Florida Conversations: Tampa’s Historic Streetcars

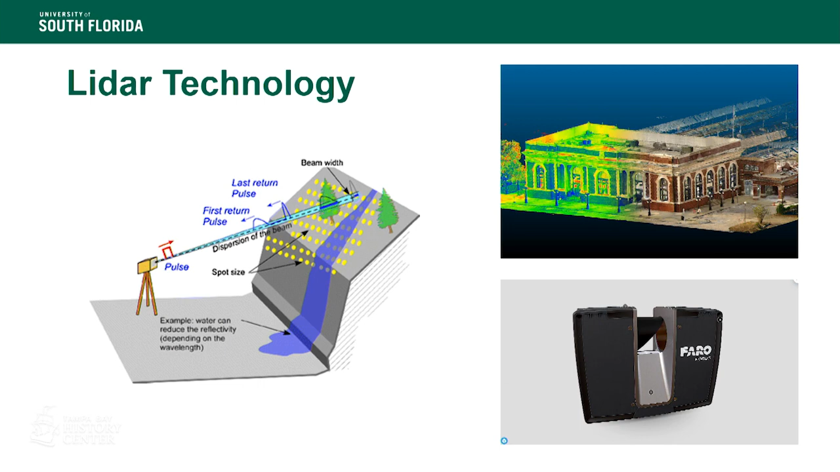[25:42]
It sounds really complicated, but what's amazing about these scanners is it can do that about a million times per second. So these are very powerful instruments, and we get literally hundreds of millions of those 3D measurements of solid surfaces. So it's great for documenting things like buildings, architecture, and streetcars. People always ask if it can see through surfaces. It cannot.
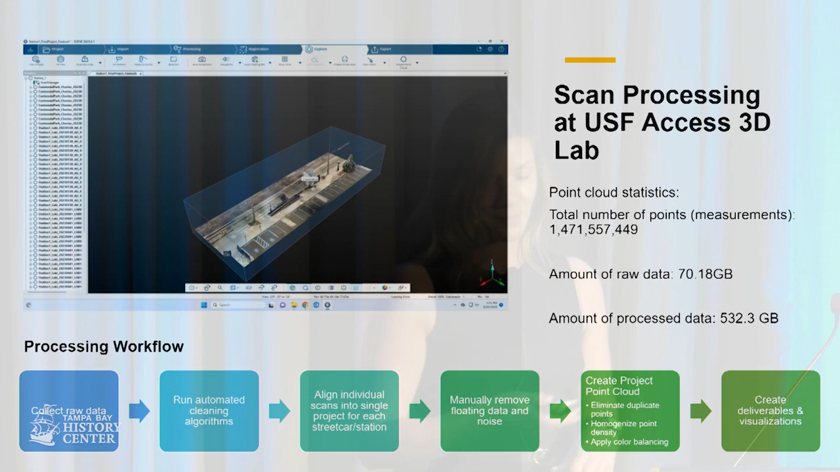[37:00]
This was 70 gigs of raw data and 523 gigs of processed data. So that's why we have lots of supercomputers up at my lab in order to handle those types of data sets. A little bit about that data processing. So as I mentioned, it still is a manual process to clean out all of these scans.
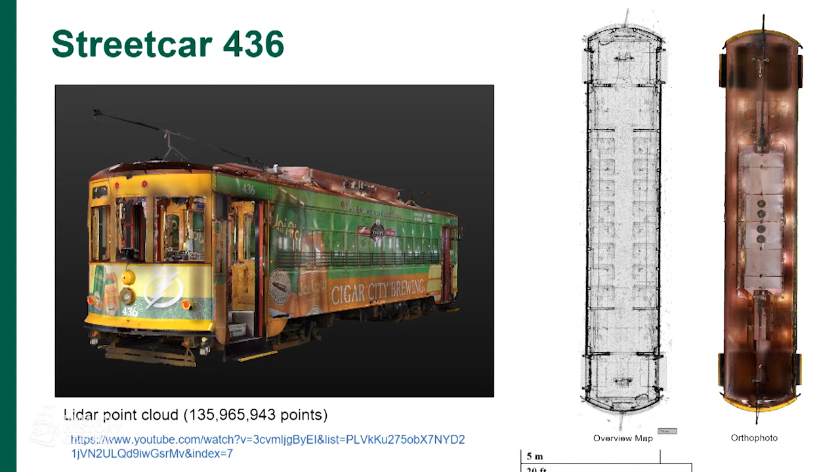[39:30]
So really incredible, the full interior and the full exterior is totally documented here. And then, of course, here's our friend, the Bernie 163, oops, Bernie 163 as well, we can see in this little encapsulation here.
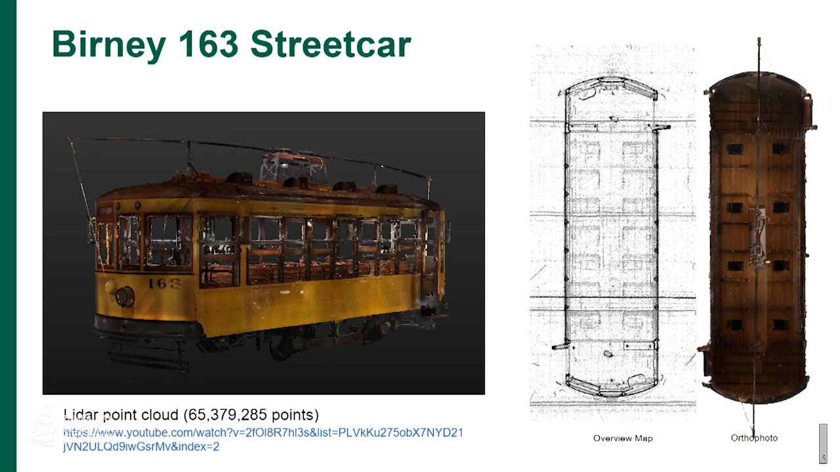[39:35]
Once we have those 3D models all done, oops, we can also do things like colorize it according to X values or Z values. So again, really interesting ways to just look at these details.
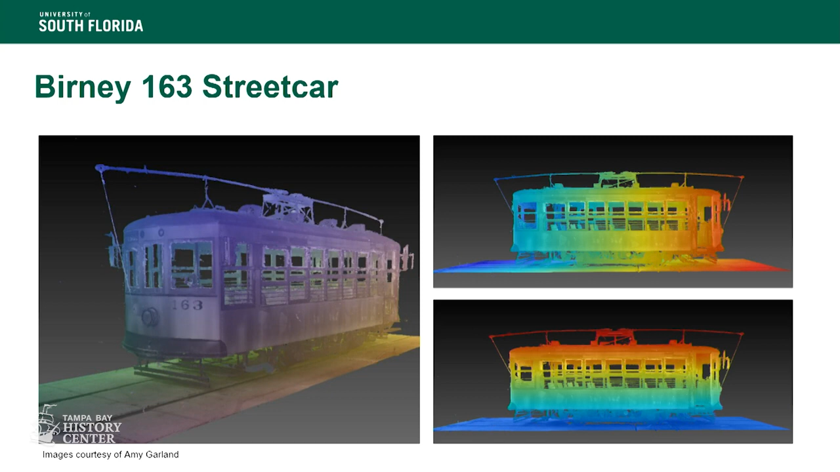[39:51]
And of course, it's a little more exciting when you're actually in there in the computer in 3D, but these are just some screen captures of those sort of images that you can derive from the 3D model. And then finally, here is what the finished Centro Ybor looks like. So now we're able to take these orthophotos, those geometrically corrected images of entire neighborhoods within the city. So imagine, you know, if you wanted to renovate a facade, for example, or like really get into the details here of maybe the streetcar tracks,
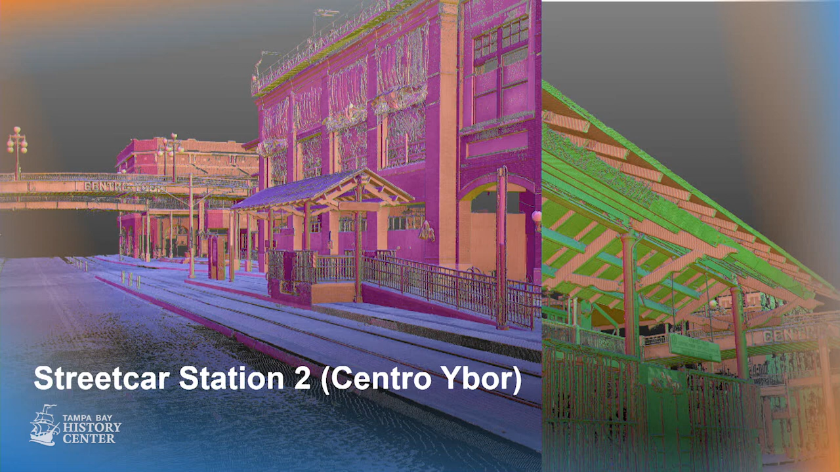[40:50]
Again, some really interesting images of the Centro Ybor just colorized by these X, Y, and Z values highlighting different aspects of the architecture and built environment in that area.
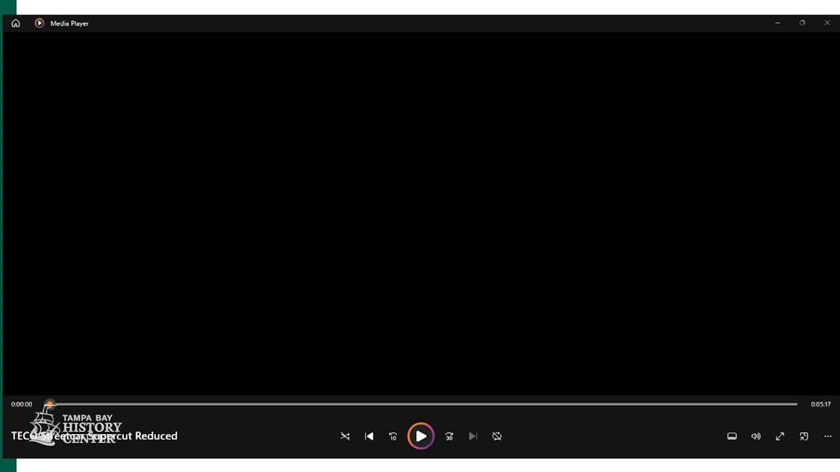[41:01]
Okay. Video. Okay. Here we go. So here is a fly-through video that's just
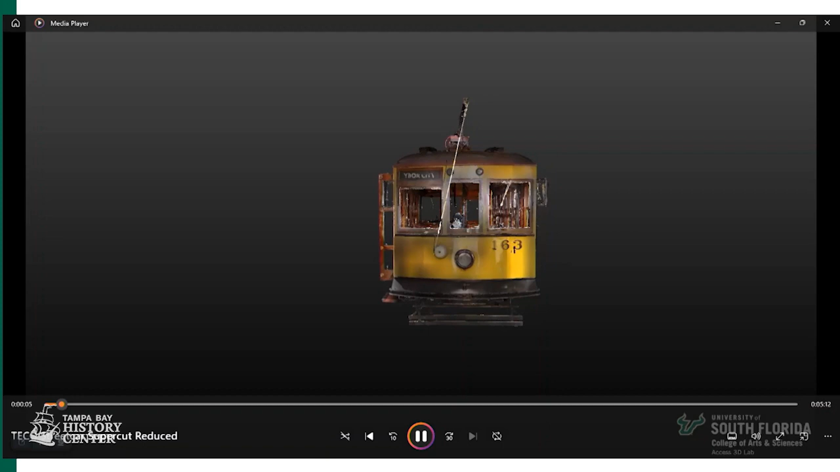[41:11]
going to sort of highlight some of the streetcars for you. So again, these are like the 3D models that we made. First up, we have the Bernie. So again, looking at all those details,
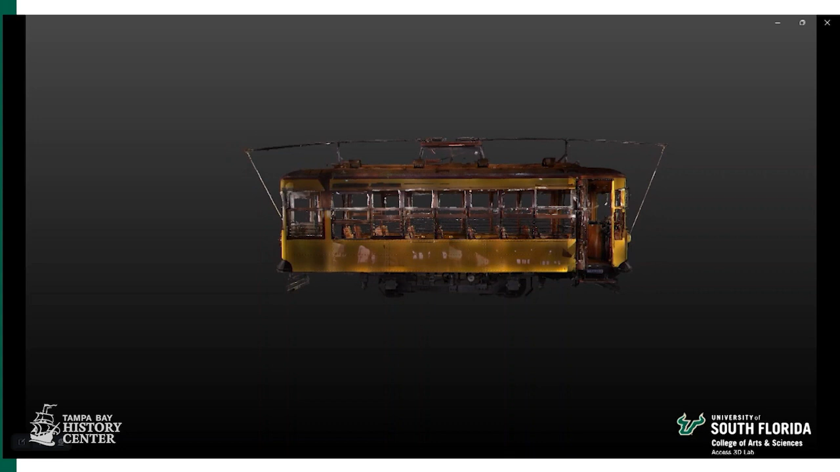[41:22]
and we captured the full exterior, every single millimeter of the whole thing, the full interior as well. We didn't get fully underneath the streetcars. I think maybe in a future project, we will. There's actually a maintenance part of the car barn where people actually do go fully under them to work on it. And we didn't get down there this time.
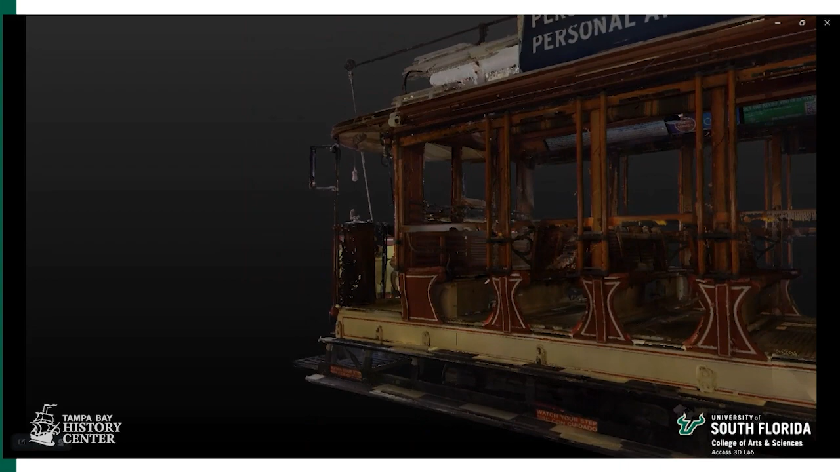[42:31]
And you can see also the woodwork, those red painted areas coming out really nicely as well, because they're a little bit less reflective than some parts of the Bernie. We also did have to, there's a lot of sort of conductor details up front that we made sure that we got.
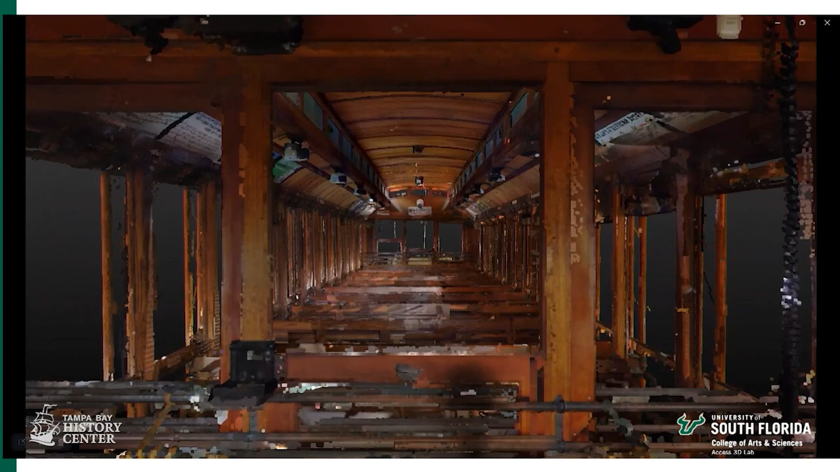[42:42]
And as I mentioned, my research assistant, Alex,
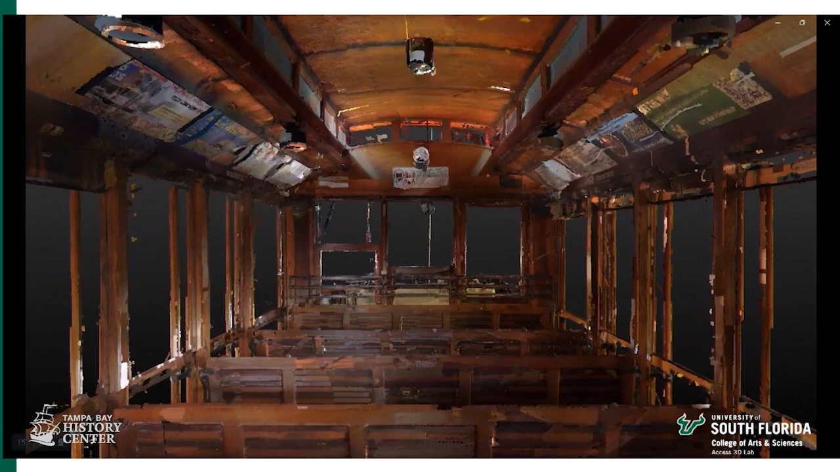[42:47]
did a wonderful job doing some of the cleaning on the interior here as well. Let's see what's next. Oh, here comes the outside.
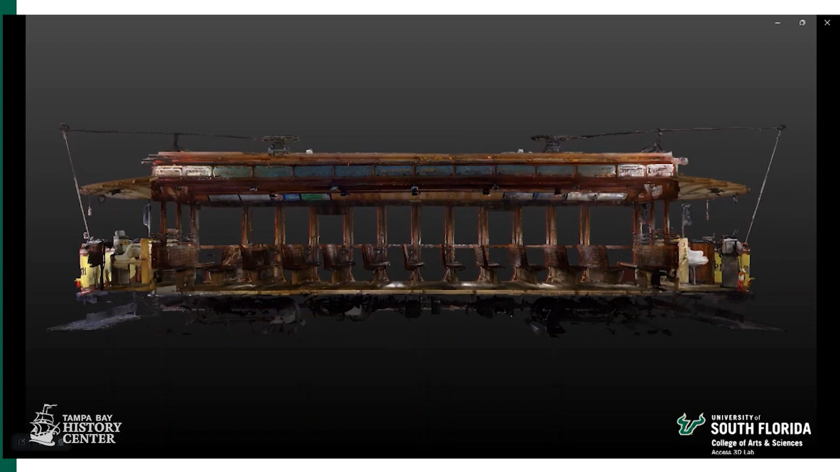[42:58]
One of the things that we definitely had to do manually was we scanned this so many times with so many different scan positions,
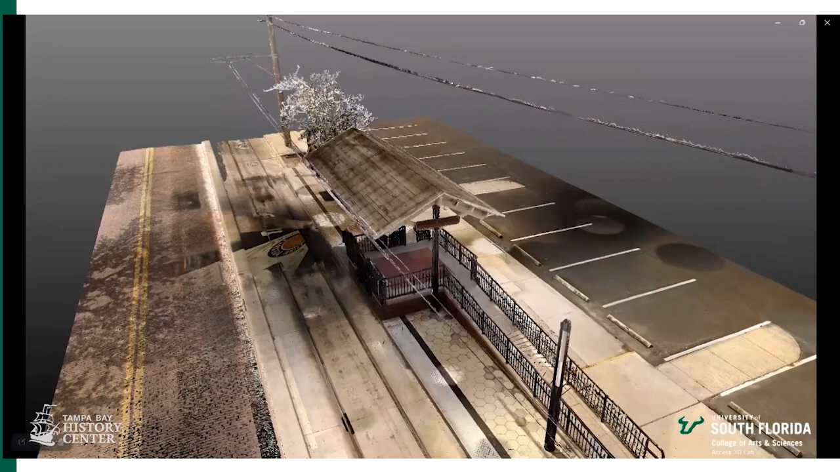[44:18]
or four students in the car barn at a time because of the dangerous conditions.
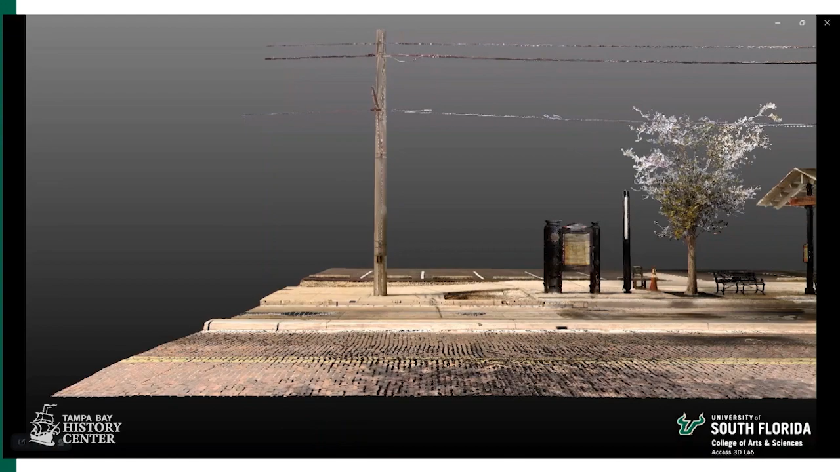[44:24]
So that's where we got the idea to let's go scan the stations as well. And you know, I said earlier, I started making maps with pencils on the great desk job, computer, no problem.
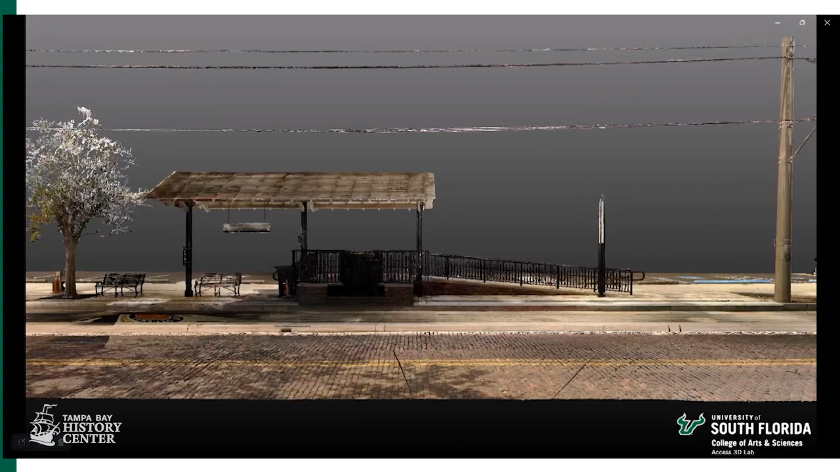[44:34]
And then next thing I know, I'm dodging cars in the middle of the road and the, you know,
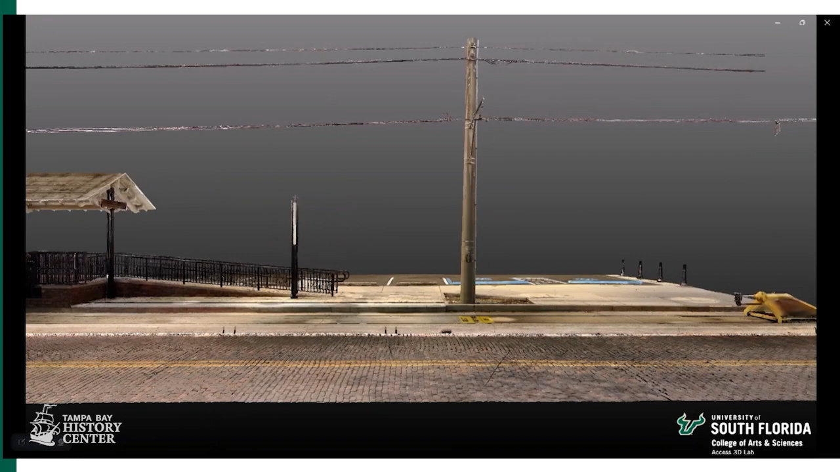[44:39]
climbing walls and figuring out that, you know, the side of Potomac River is really slippery when you're carrying a hundred thousand dollar piece of equipment, you know, just things I was like, what did I get myself into?
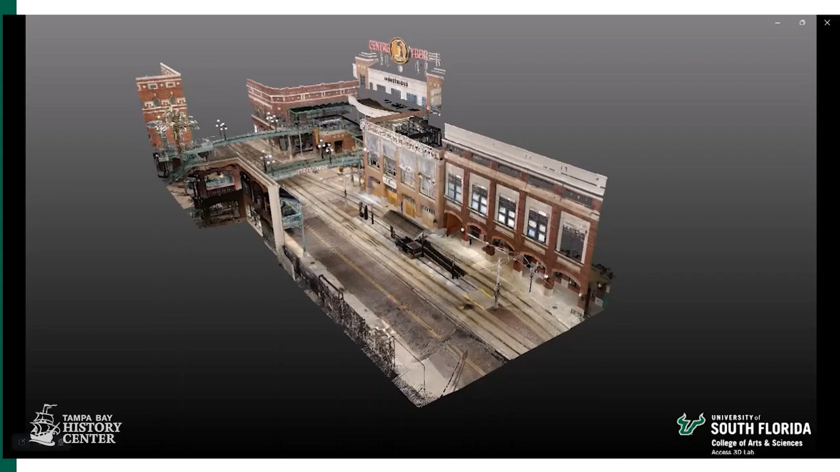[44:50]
But for my students, that was their part while they're here, they got to do the streetcars and the city.
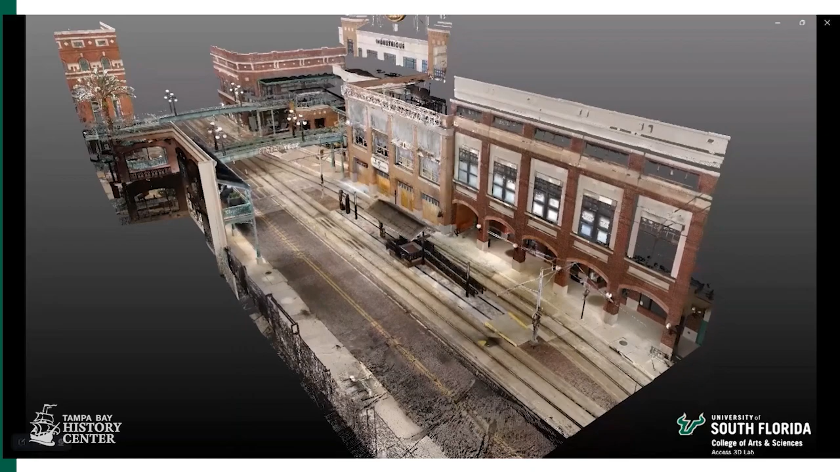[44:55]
Now, Dr. Harrison talked about having to put scanners all around. Well, obviously we can't put them in the streets.